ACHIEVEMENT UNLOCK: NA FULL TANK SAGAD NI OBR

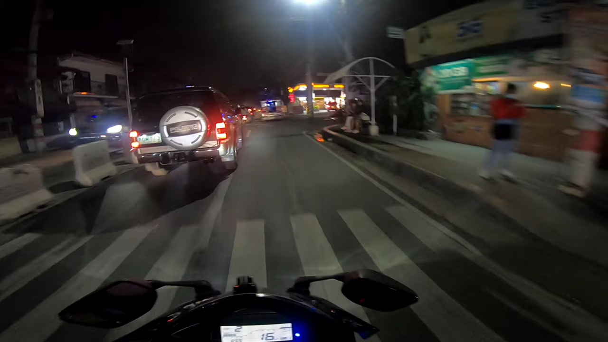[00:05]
Medyo bumaba na yung ano dito 66 na lang yung ano Ano, anlede
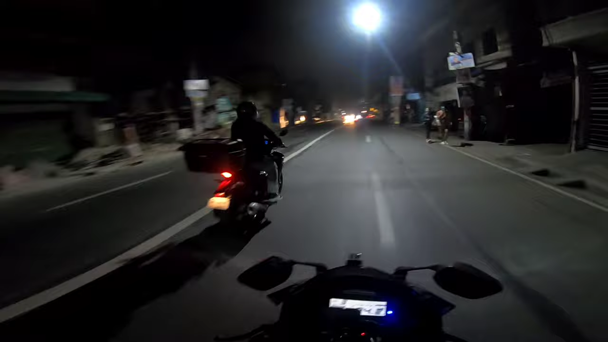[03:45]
Mga tukay yung kotse. Ay, pa'y pagkakagig tayo.